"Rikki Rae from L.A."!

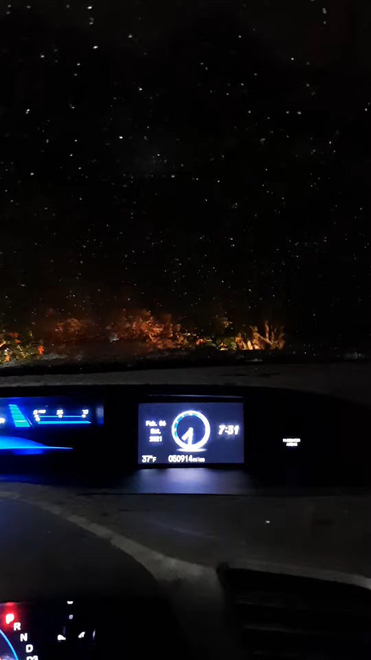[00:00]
Hi, this is Rikki Rae from LA. I know some of you might think this is silly, but I did the, it was all snowed,
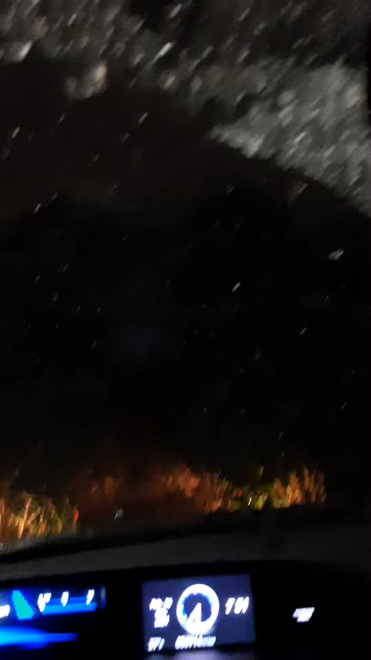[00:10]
and then I did the windshield wipers, and now I have like snow on the rim,